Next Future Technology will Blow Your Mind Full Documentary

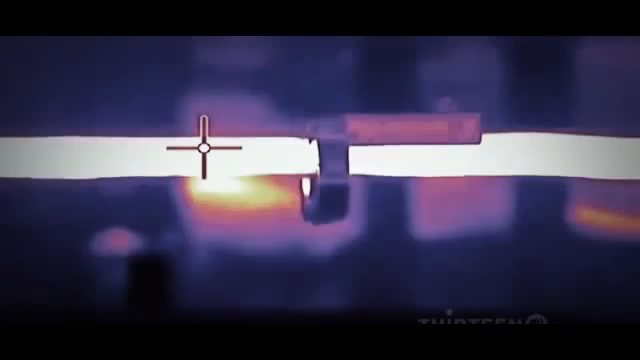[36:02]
it gets so hot it starts to say not only that when a line sags it gets closer to the ground and